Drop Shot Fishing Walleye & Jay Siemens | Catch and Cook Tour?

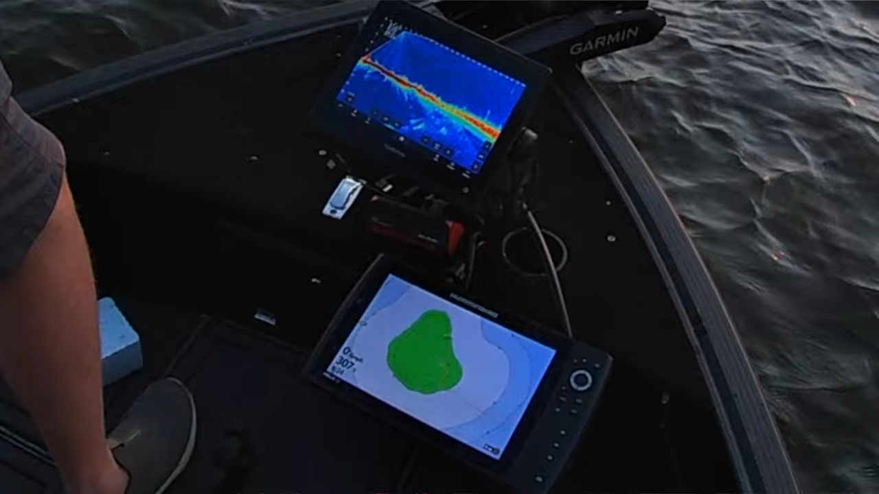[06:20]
humps bro Jimmy's got one in the crevasse he's working Jimmy work that drop shot in the crevasse
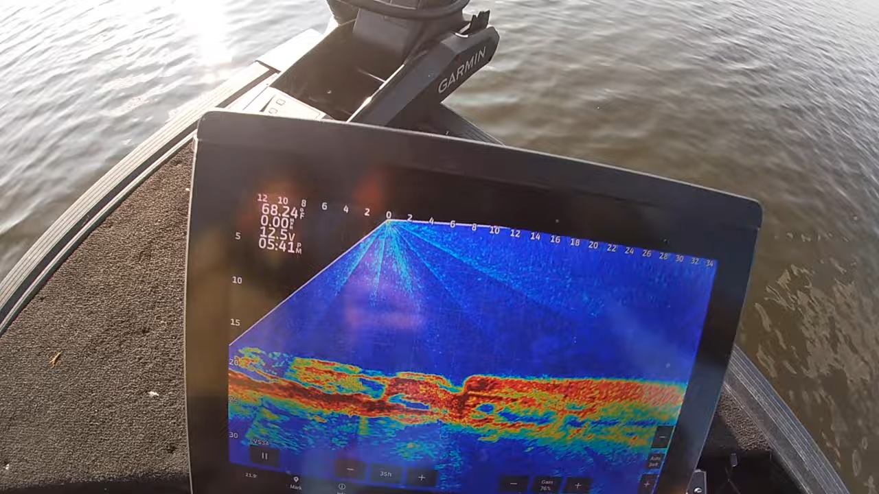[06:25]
it's right on me dude come on dude what I got him you got him
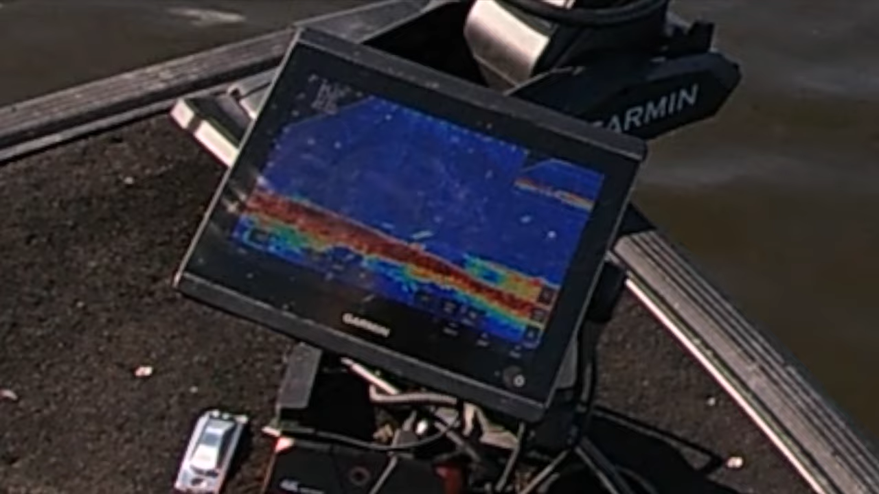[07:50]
on come on he came back got him fish yeah yeah drop
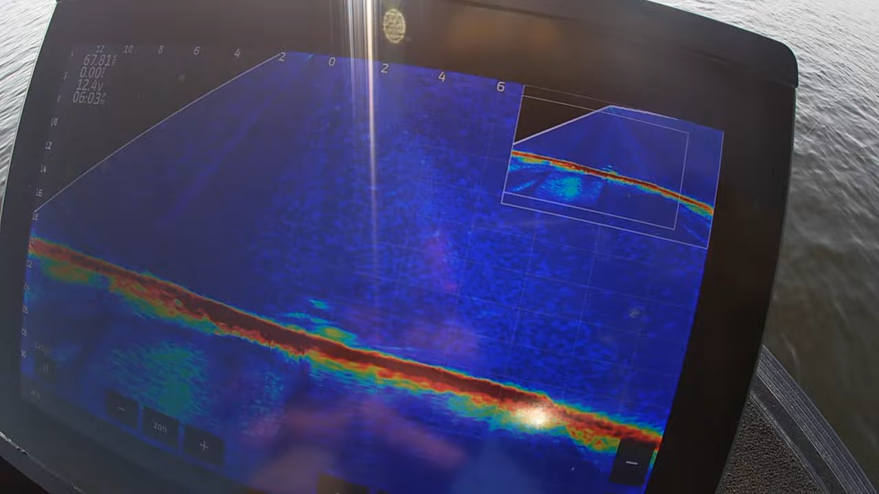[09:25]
oh oh just skimmed you he skimmed you bro did you feel him skimming